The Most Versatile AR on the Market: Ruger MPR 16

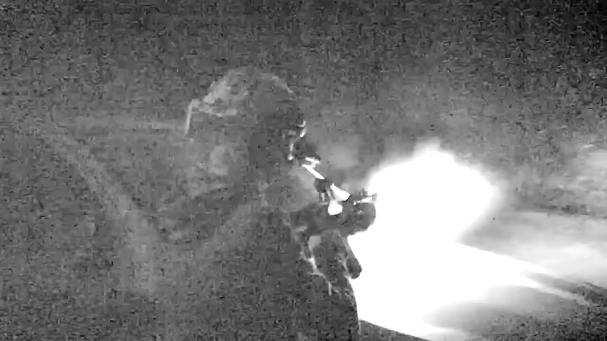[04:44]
If you don't have a lot of rail section at the front, that doesn't give you a lot of room for mounting something like an infrared laser unit. I tested this with Night Vision using a small standalone infrared laser unit, and that took up all of the rail space that you have on this gun.
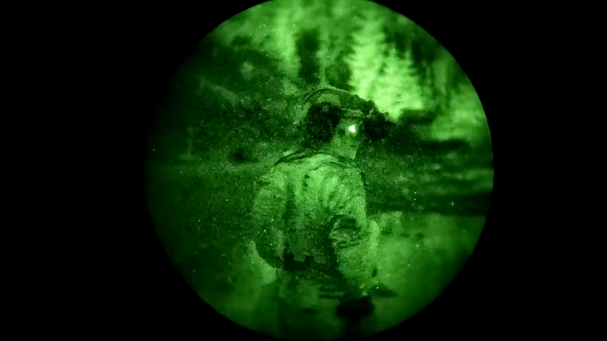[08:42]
Let's talk about configuring this gun for use with night vision.